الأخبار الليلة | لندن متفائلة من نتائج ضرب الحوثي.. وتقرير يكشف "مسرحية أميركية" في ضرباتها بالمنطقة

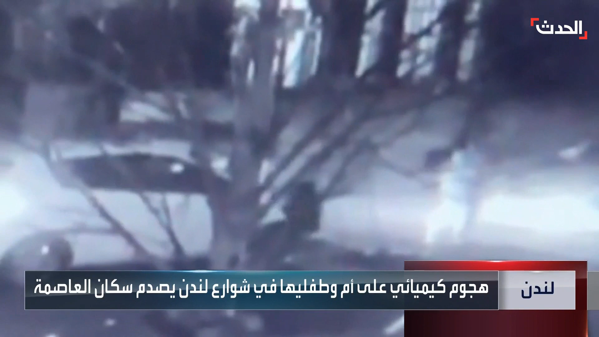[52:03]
هجوم بمادة كيميائية حارقة وقع في جنوب لندن، إذ تظهر مشاهد رجلا يترجل من سيارة ويلقي مادة بوجه أم وطفليها، ما أدى إلى إصابة 9 أشخاص.